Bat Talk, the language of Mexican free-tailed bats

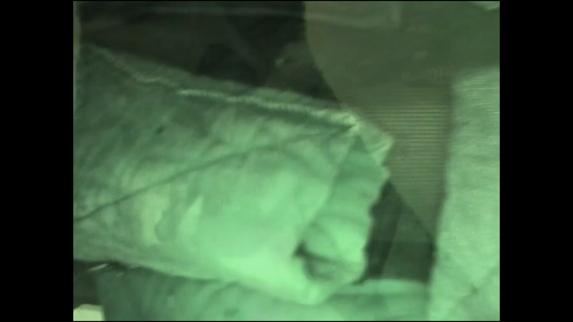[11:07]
This period of rest ends as bats become active again just prior to dawn. They buzz and chatter and feed from trays of mealworms. Those that are able to fly, fly around the building, always returning to their roost by morning.
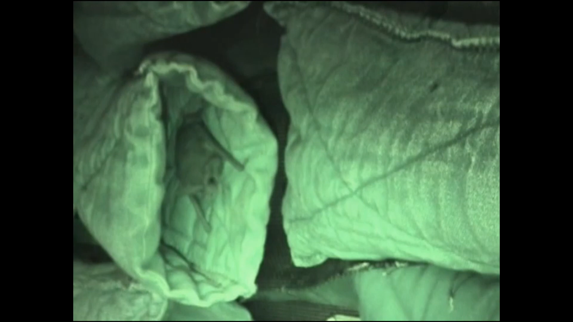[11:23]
Back in the roost, bats make exaggerated chittering sounds as they hop towards one another in a play-like gesture.
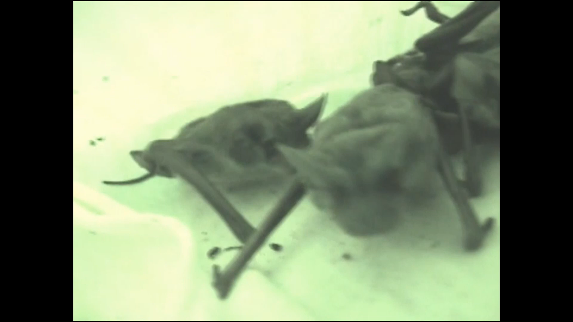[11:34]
Exaggerated chittering calls range from 7 to 35 kHz.
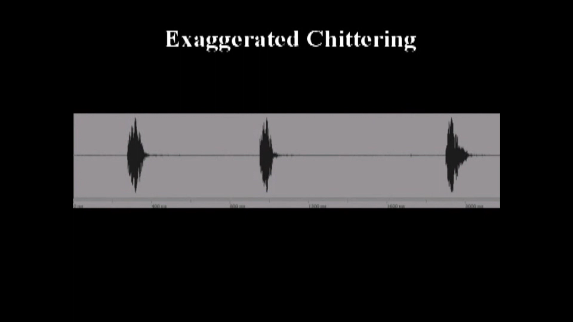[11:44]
Scuffles over roosting places sometimes include irritation buzzes as bats butt heads.
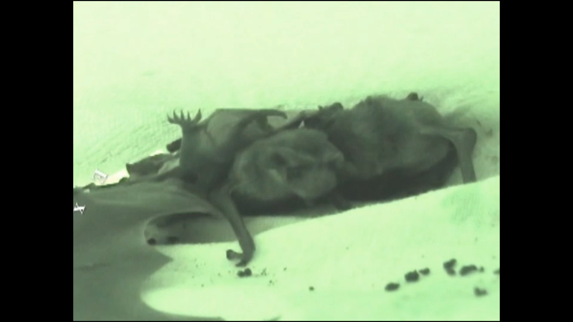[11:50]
Irritation buzzes range from 18 to 60 kHz.
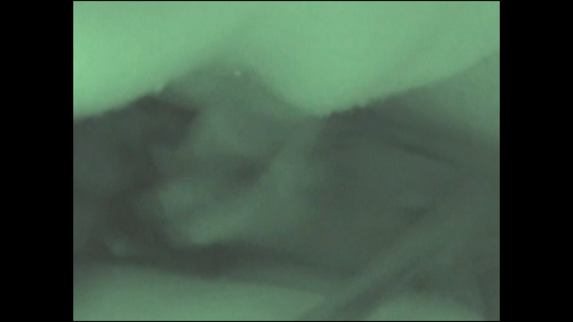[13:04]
From the day of its birth, a pup hears its mother's distinctive directive call.
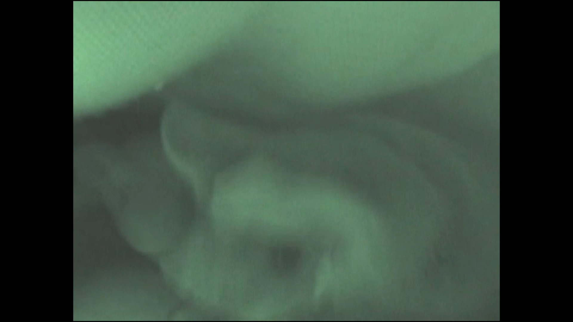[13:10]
Each mother has her own unique call. Here Annie calls to her pup, Oscar, who nurses.
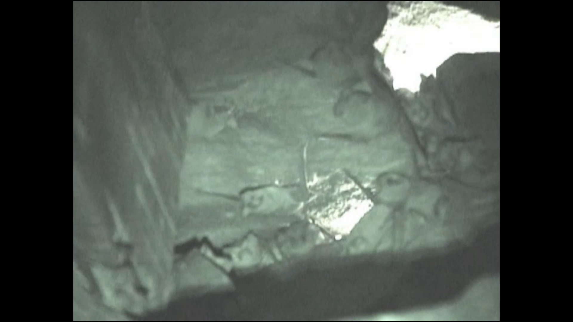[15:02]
Males begin returning to the building by mid-January and most females arrive in April.
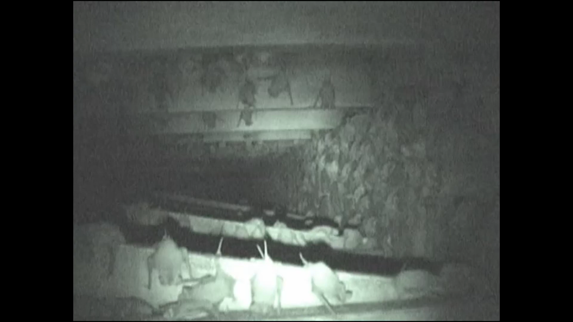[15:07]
The bats roost in the crawl space at the top of the building.
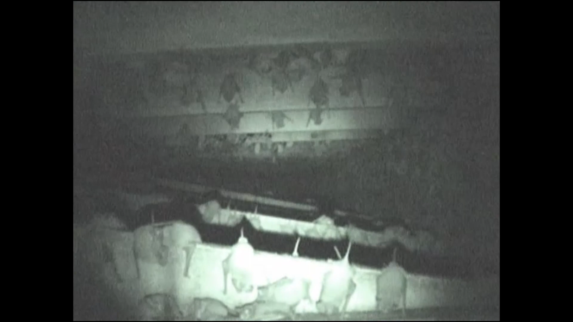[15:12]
Bats squabble and butt heads as they emit irritation buzzes in the roost. Watch the two bats in the center butting heads.
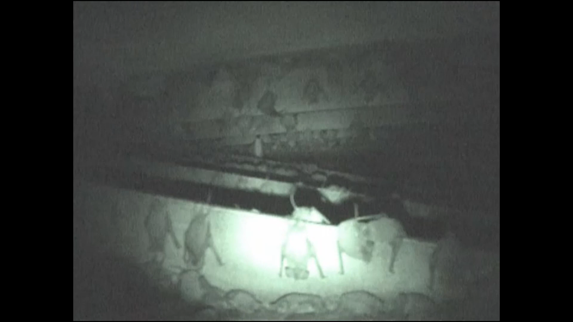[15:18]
Just prior to flying out to feed at night, they can be heard emitting anticipation clicks.
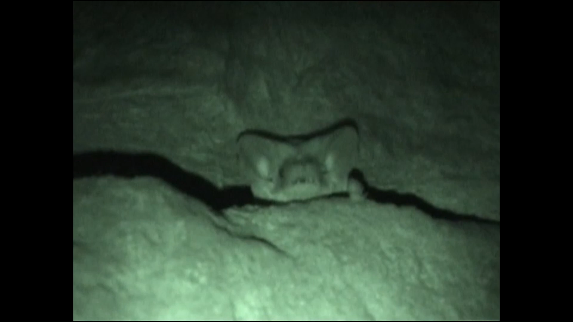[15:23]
Here a bat roosts in a crevice and pokes its head out in response to the light from a flashlight. Although they do not appear to respond to infrared light, they definitely respond to other types of lighting.
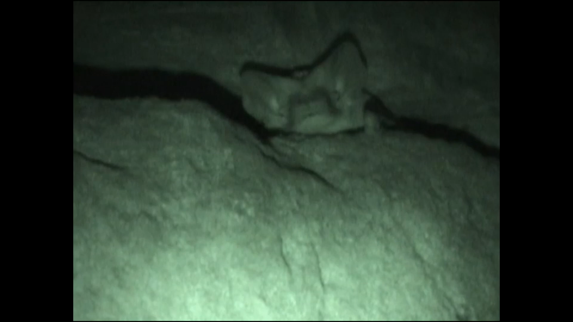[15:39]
Each time the flashlight is turned on, the bat pops its head out to investigate and emits a questioning call.
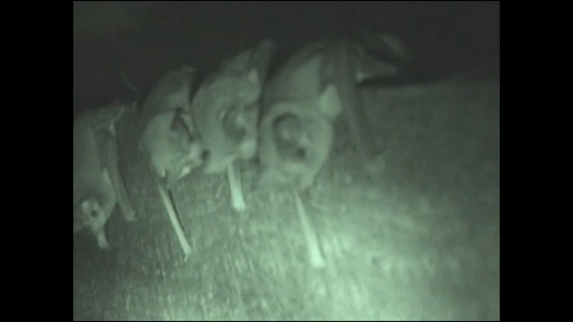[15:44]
After females arrive in April, amorous males can be heard emitting territorial buzzes and the very low frequency marking calls, and they can be observed marking roosting surfaces. Watch the bat in the center as he marks the roost with his throat gland.
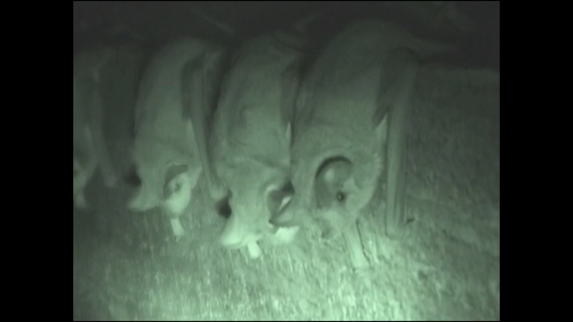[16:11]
By June, many females segregate from the main colony and form a small maternity colony in another section of the building. Babies are born and raised here,
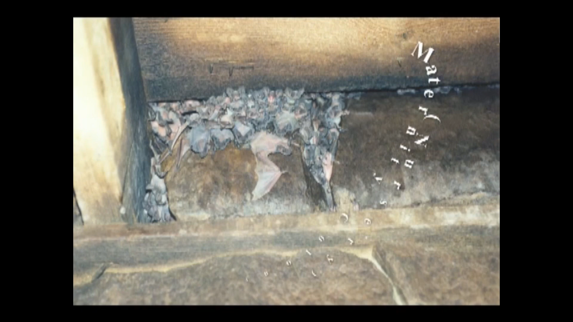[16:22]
and both the directive calls of mothers and the isolation calls of their pups can be heard in the roost. In August, there is a dramatic increase in colony size as bats gather at the site for migration.
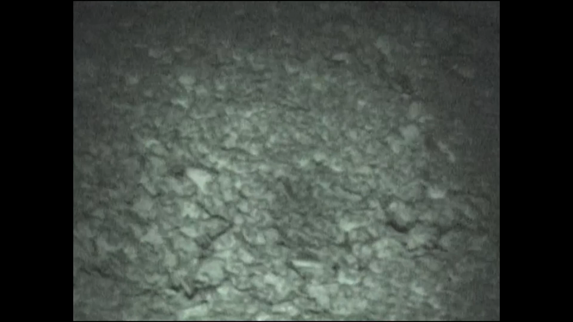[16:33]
This building appears to serve as a stopover site for migrating bats. Bats can be observed swarming inside and outside of
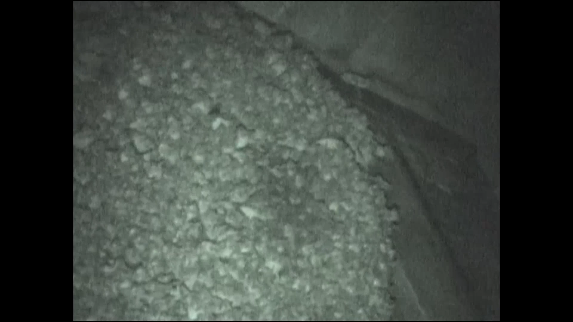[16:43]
the building at dusk and again in reduced numbers at dawn.
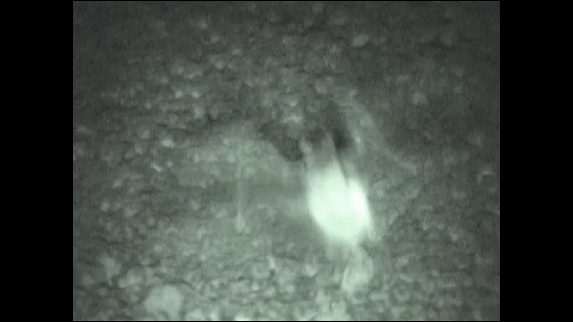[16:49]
This swarming activity has also been observed at a maternity colony in central Texas.
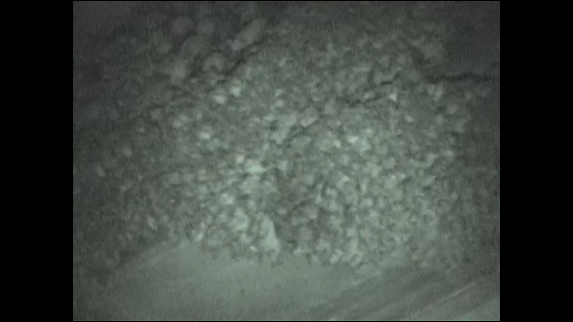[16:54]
Perhaps this activity serves as a sort of pre-migratory orientation for the young born that year.